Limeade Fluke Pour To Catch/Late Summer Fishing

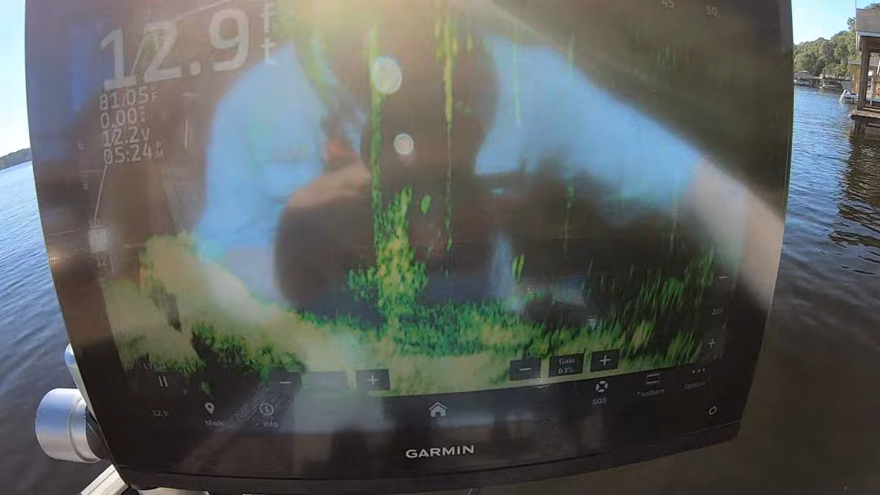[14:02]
On screen: depth 12.9 ft
do this see it's a little cedar tree there's there's not many there's one fish see there's not
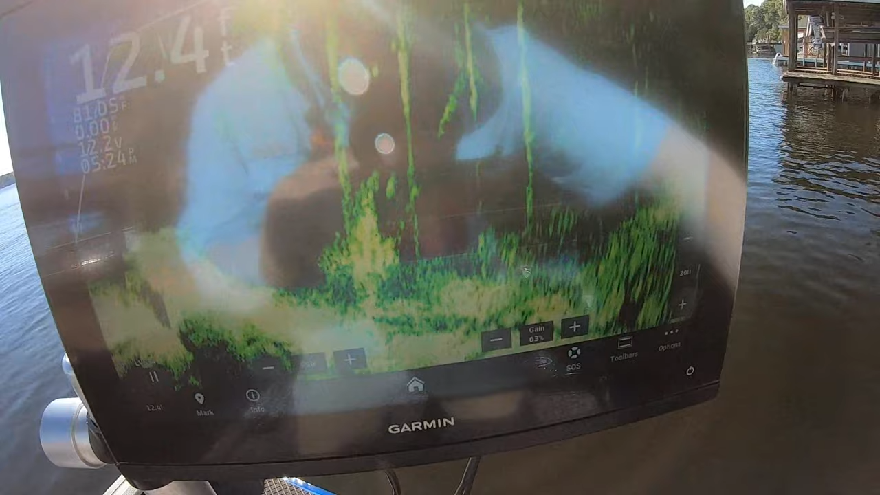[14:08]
On screen: depth 12.4 ft
many there there's a couple there there's a couple right in here yeah there's only a few there